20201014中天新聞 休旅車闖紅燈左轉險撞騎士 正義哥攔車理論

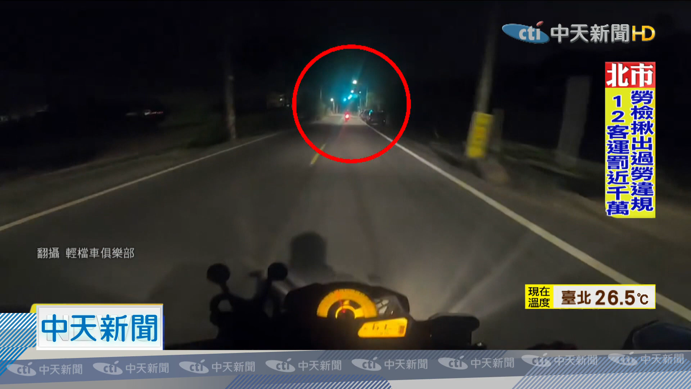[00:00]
绿灯骑士往前骑，但就在这瞬间，修旅车违规闯越号志灯，直行骑士赶紧刹车，